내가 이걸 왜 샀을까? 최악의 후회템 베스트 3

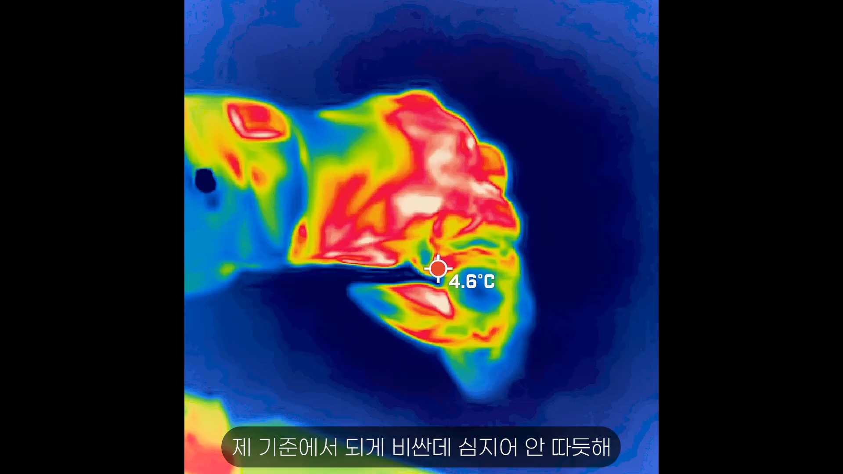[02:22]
On screen: spot 4.6°C
제 기준에선 되게 비싼데 심지어 안 따뜻해 저라면은 좀만 돈더 보태서
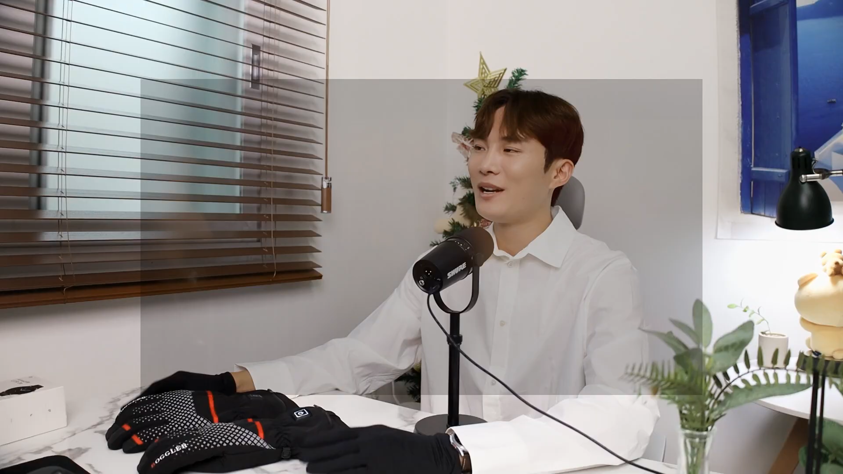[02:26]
브랜드 장갑을 살거 같아요 그래도 제가 한가지 꿀팁을 드리며 실내에서
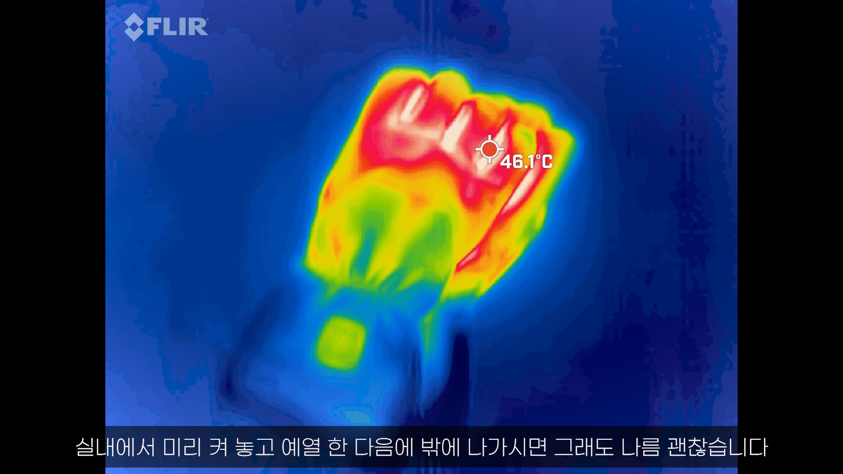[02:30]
On screen: spot 46.1°C
미리 켜놓고 히팅을 한 다음에 밖에 나가시면은 고건성은 나름 괜찮습니다 저는 그래요 제가 이게 진짜 괜찮았었으며 주변에 선물도 많이 했을거고 특히 저희